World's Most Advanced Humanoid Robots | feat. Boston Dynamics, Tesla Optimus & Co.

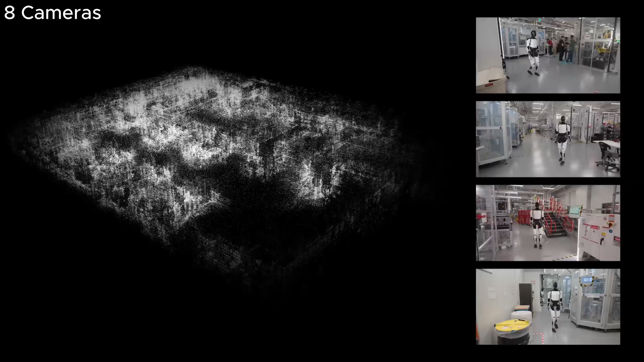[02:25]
cameras for a 360 degree view it uses stereo cameras for
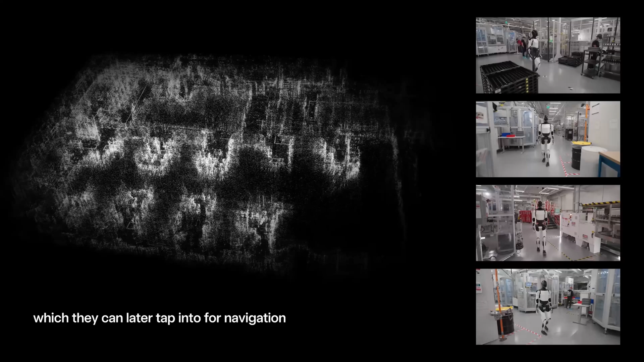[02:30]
detailed 3d mapping and depth perception